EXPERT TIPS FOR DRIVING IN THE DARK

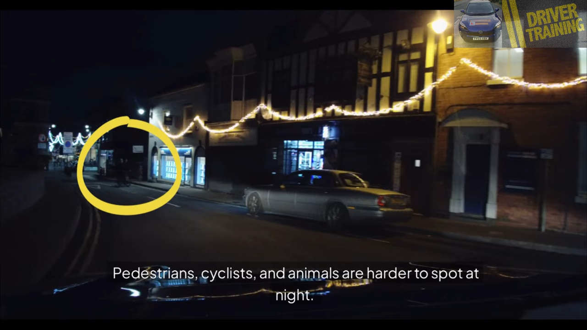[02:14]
Keep an eye out for people crossing the road or walking on poorly lit paths.